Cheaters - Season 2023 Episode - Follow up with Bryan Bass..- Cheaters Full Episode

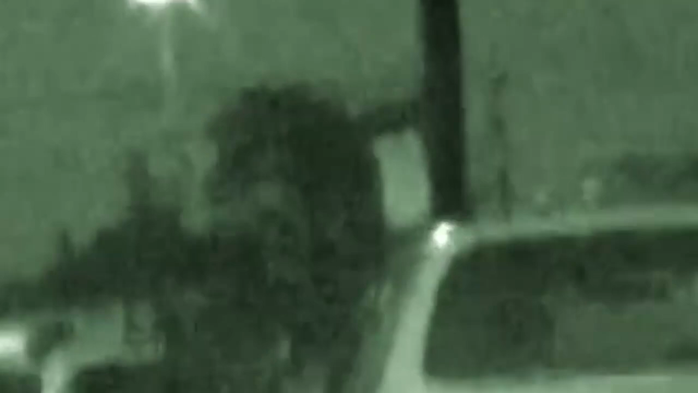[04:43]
The suspect leaves this evening, headed down the same route, back to the very same strip club he visited before.
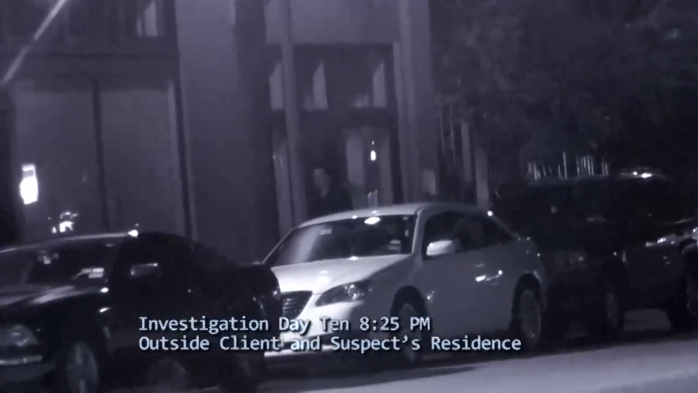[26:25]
With intel from Jess that she left town on business, Cheater's agents stick to the game plan of staking out the residence.